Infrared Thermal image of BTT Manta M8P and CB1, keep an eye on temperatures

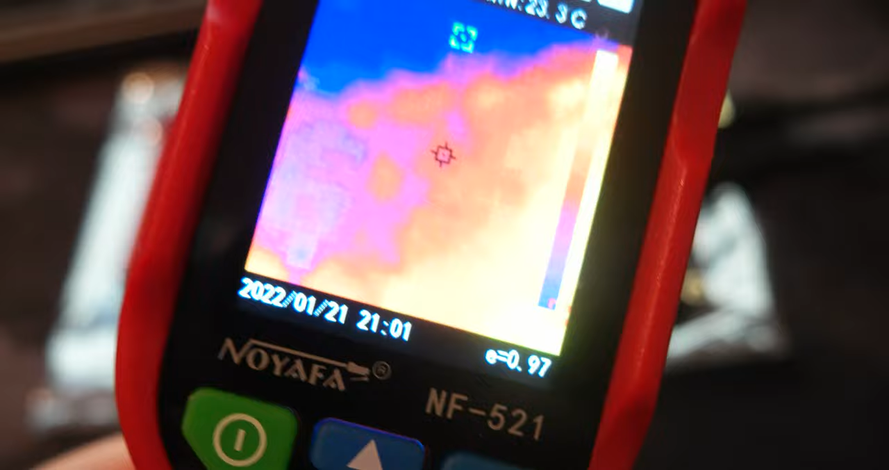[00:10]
allows me to check the temperature of
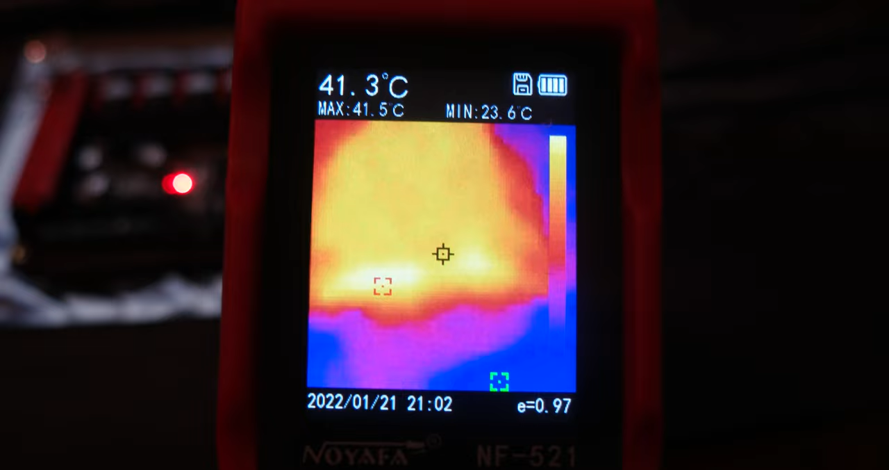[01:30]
On screen: spot 41.3°C, max 41.5°C, min 23.6°C
so I'm looking at the the heat sink of the CB1 and it's around 41 42 Celsius give or take
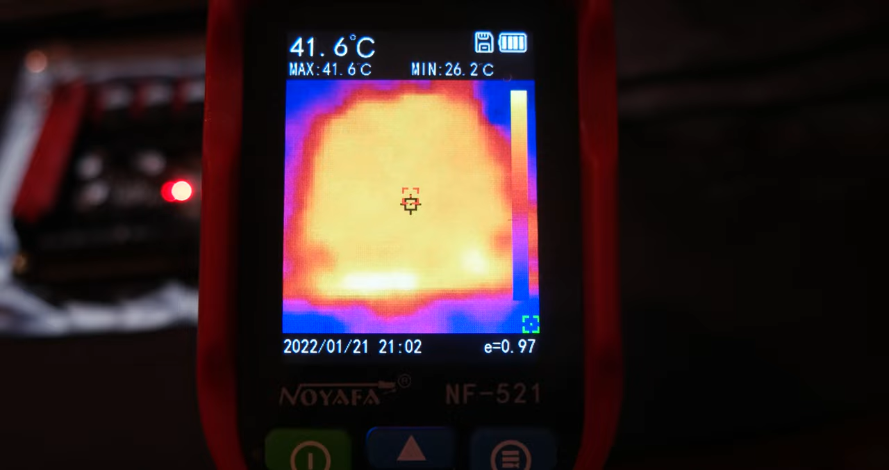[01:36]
On screen: spot 41.6°C, max 41.6°C, min 26.2°C
let's see if I move a little bit
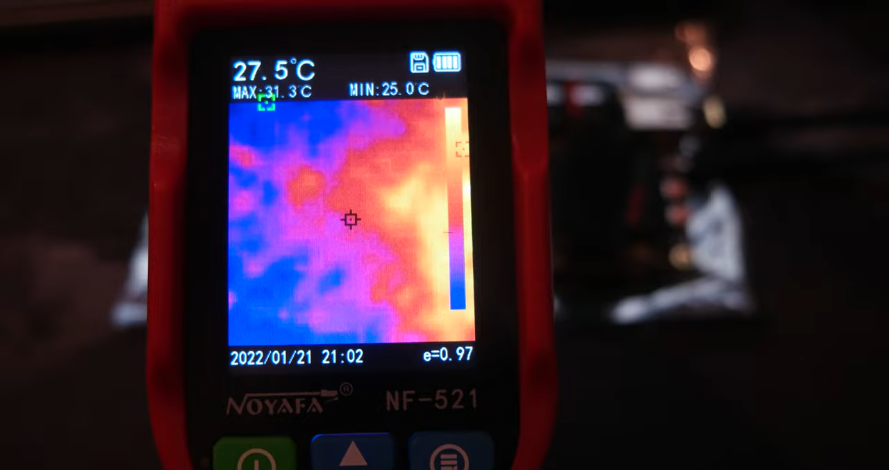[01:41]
On screen: spot 27.5°C, max 31.3°C, min 25.0°C
okay it's not so clear but
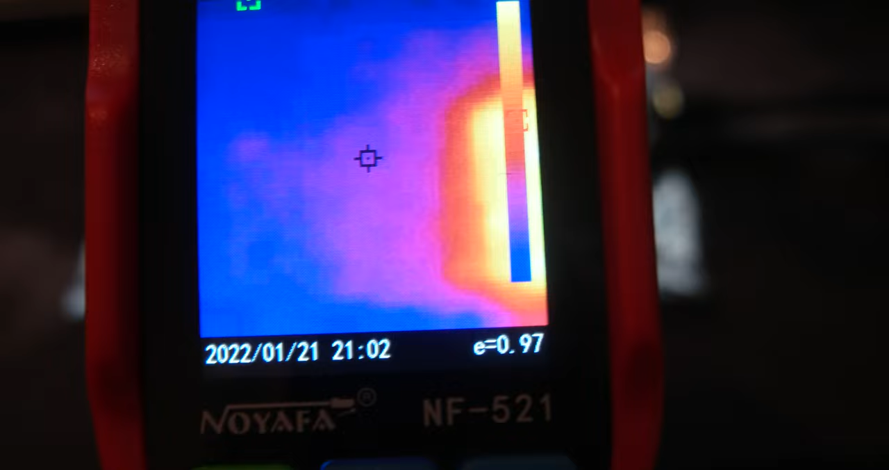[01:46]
deep violet thing is the MCU and
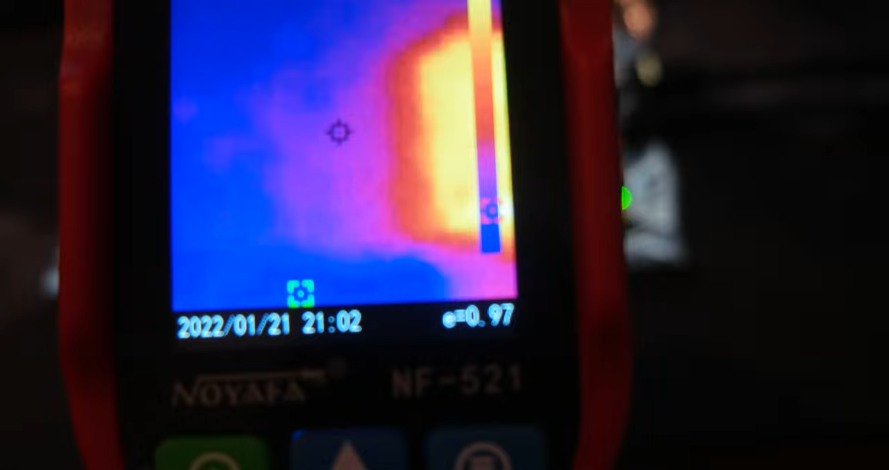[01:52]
if I jump over here and there is the LED
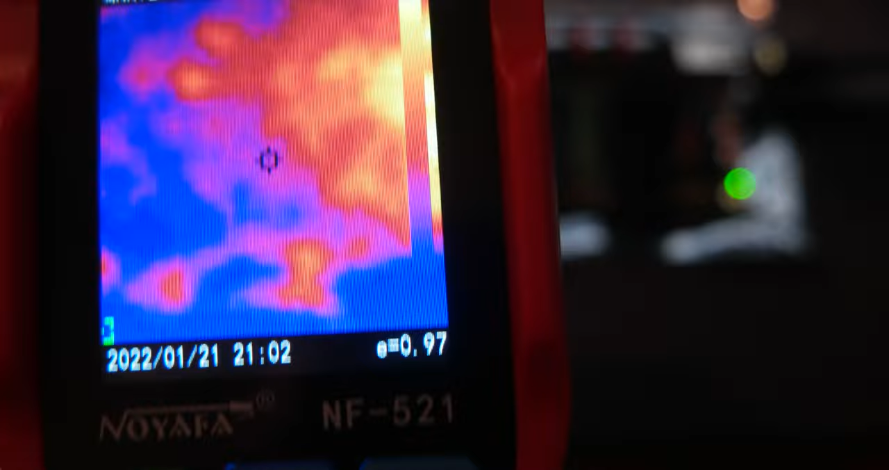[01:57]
so nothing more and
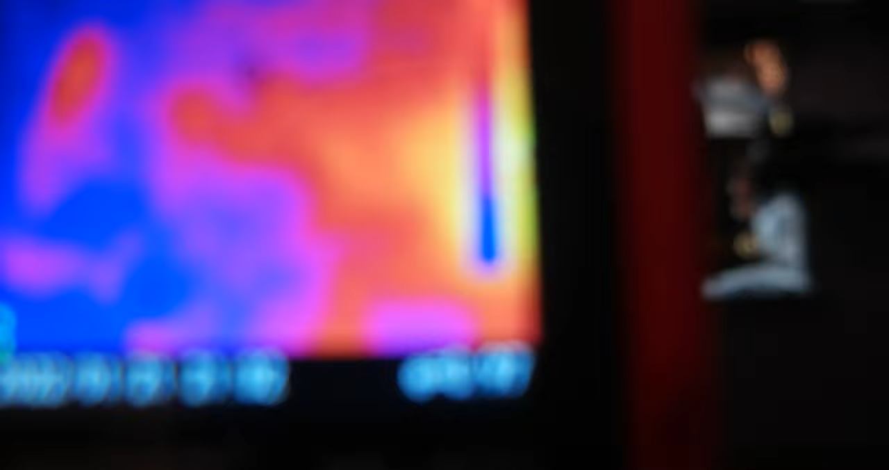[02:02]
here the line on the let's see
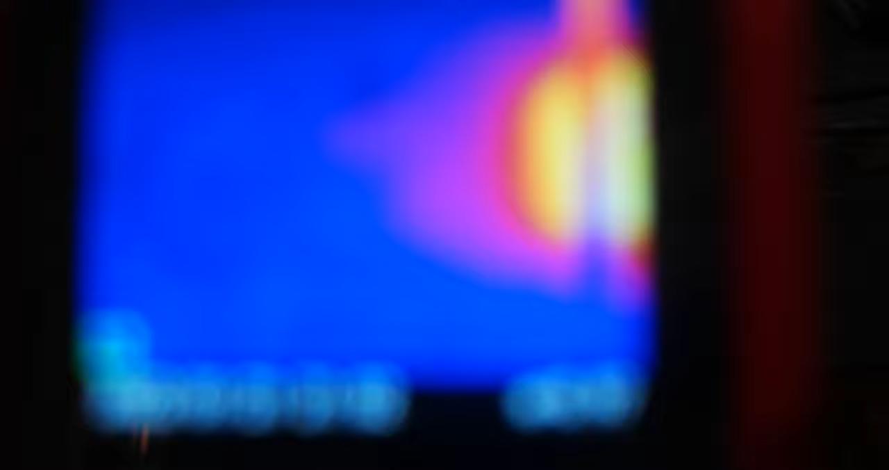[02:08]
if I can focus okay great okay so he think
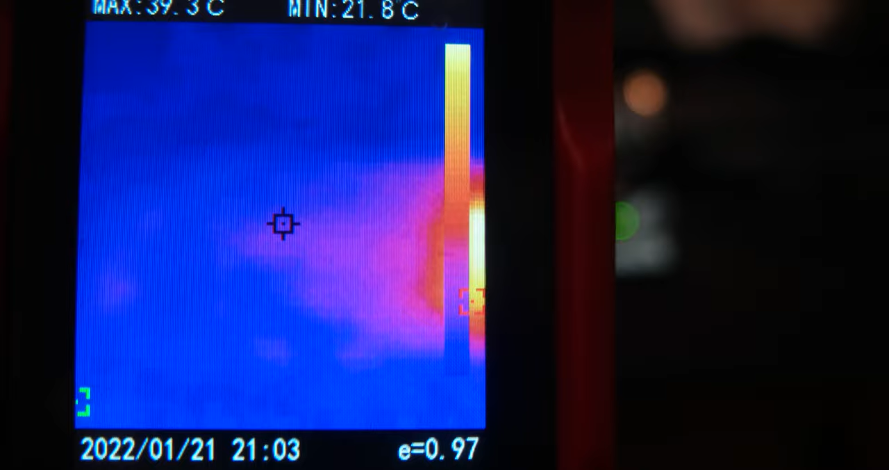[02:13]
On screen: max 39.3°C, min 21.8°C
the line on the left are the
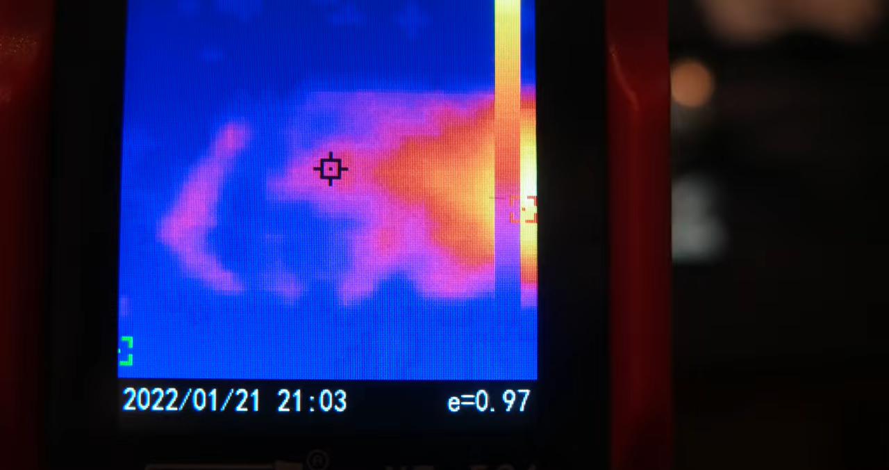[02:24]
it's where you attach the power to the drivers to the board and to the to the heat bed so but it's pretty
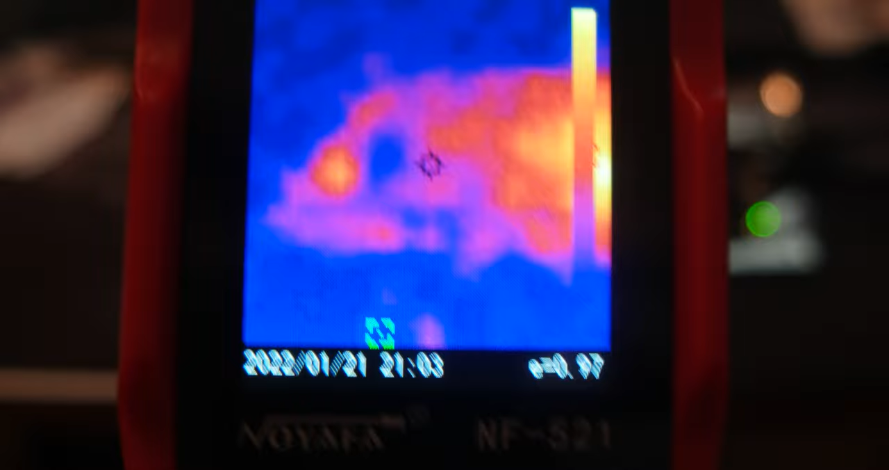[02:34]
cold the temperature there it's 24 before 25
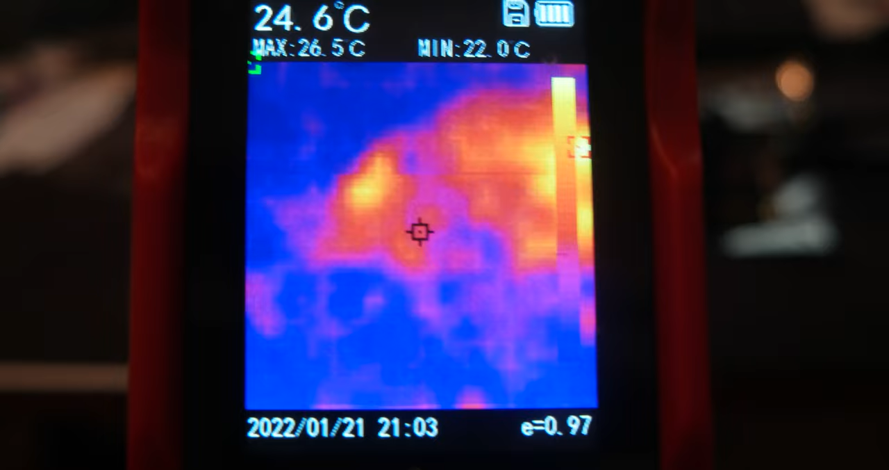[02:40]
On screen: spot 24.6°C, max 26.5°C, min 22.0°C
so it's interesting so there is no load so it's going to be interesting to see what is the load was the temperature when I'm loading so the CB1 does some computing and the MCU does
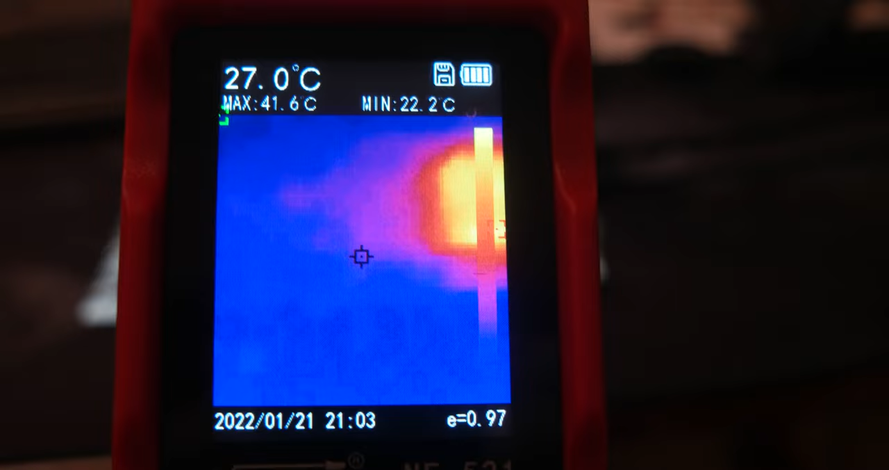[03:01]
On screen: spot 27.0°C, max 41.6°C, min 22.2°C
some computing so basically this is a baseline of temperature with the board doing nothing which
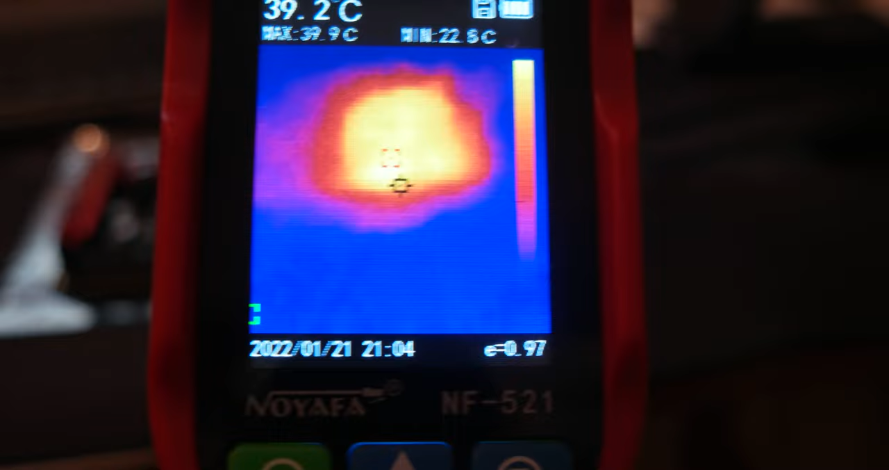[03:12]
On screen: spot 39.2°C, max 39.9°C, min 22.5°C
is it which is good so I have I know what to expect as a baseline plus I'm going to be using two
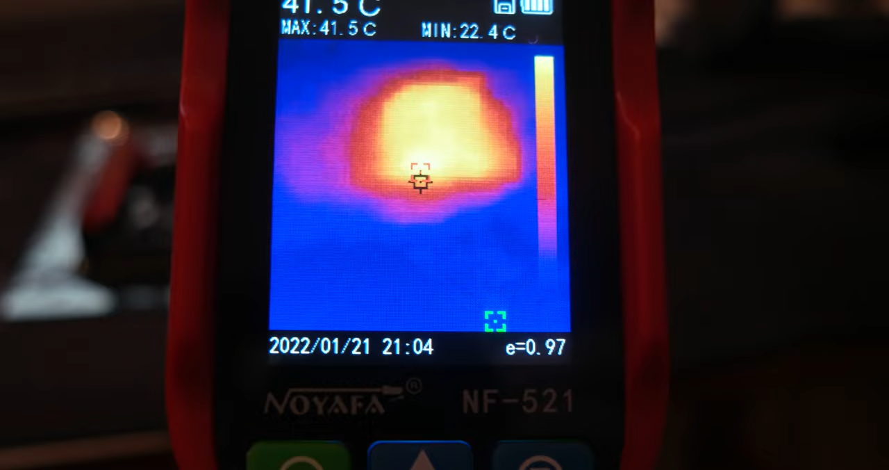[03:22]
On screen: max 41.5°C, min 22.4°C
pallet extruder with induction heating so it's important for me to understand how the temperature varies in this systems and also for the wiring which is important because induction heating will have high amperage I'm not sure how much probably around 15 20 amps
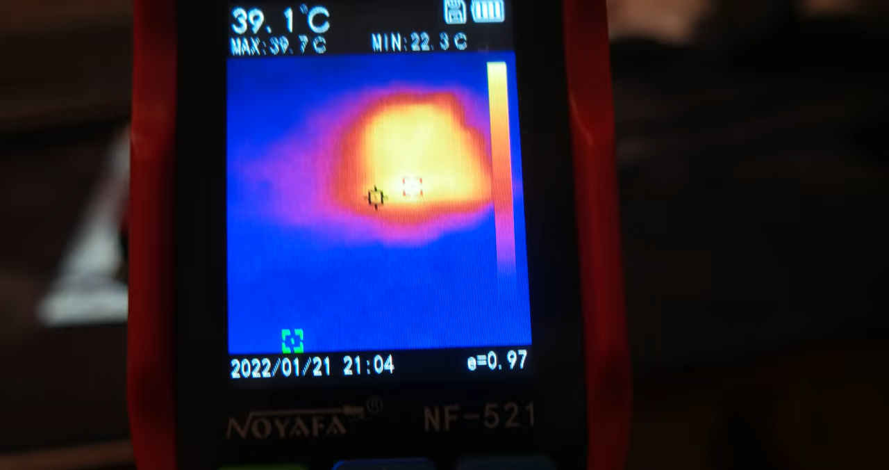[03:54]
On screen: spot 39.1°C, max 39.7°C, min 22.3°C
24 or 24 volt or 12 volt depending on the MOSFET that I'm going to be using
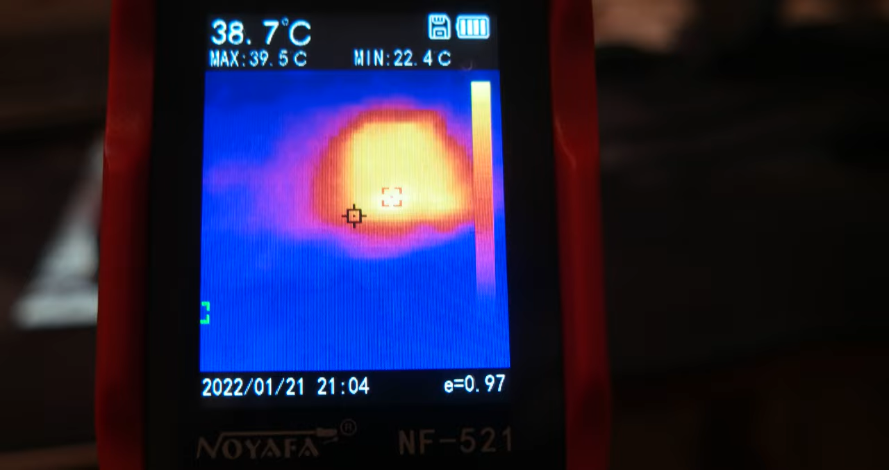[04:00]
On screen: spot 38.7°C, max 39.5°C, min 22.4°C
but it's going to be interesting to see how the temperature varies in the extruders so this device
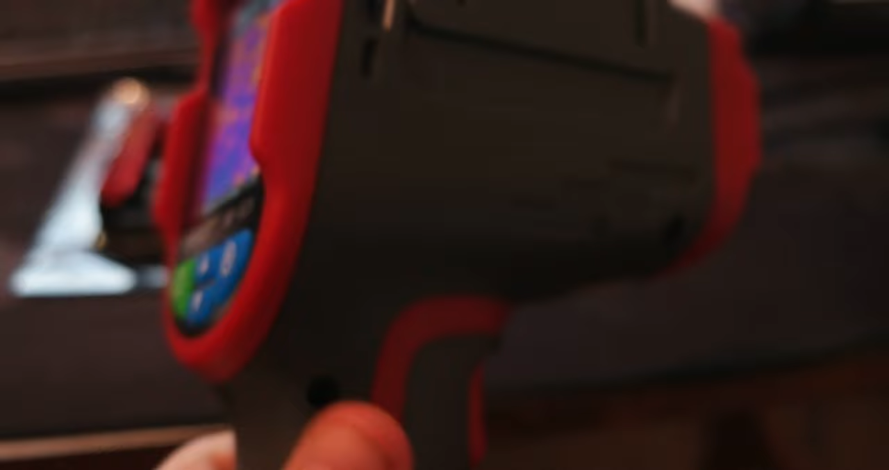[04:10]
I bought it like a week ago I arrived a week ago and I paid only 100 bucks I think it was a discount on the Aliexpress I'm going to put a link on the description so you can check it out if you're interested and
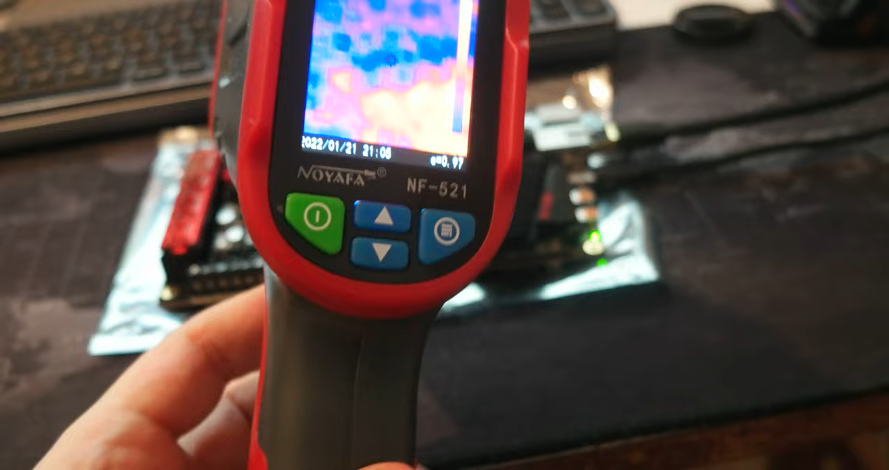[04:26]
I was it's it is it is highly discounted right now so it's it's
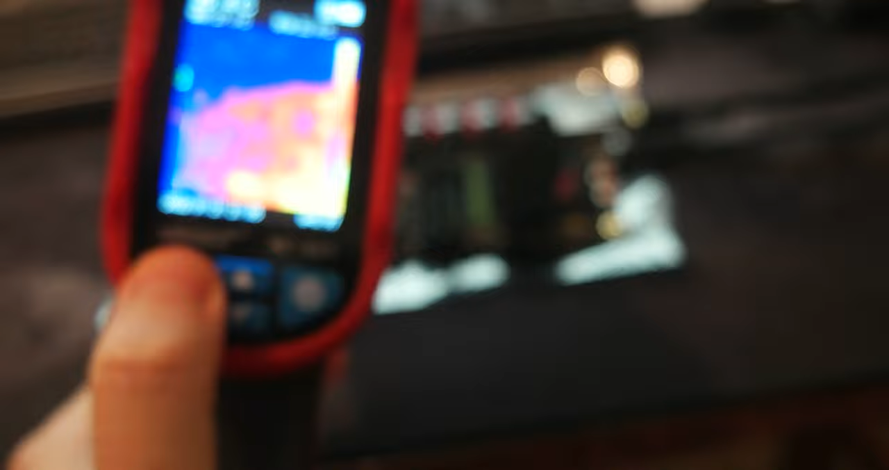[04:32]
cool because um okay here well you can record the day